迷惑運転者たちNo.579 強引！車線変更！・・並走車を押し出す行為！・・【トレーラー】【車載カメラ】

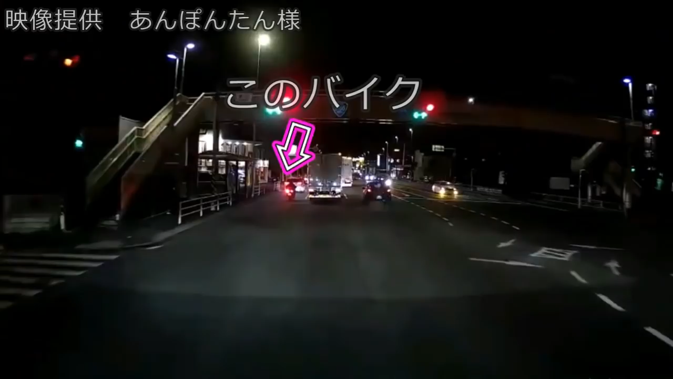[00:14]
なあ、来るのは分かってるけどもな、当たり前のような入り方だよな、それとか。 わあ、わあ。 バカ野郎。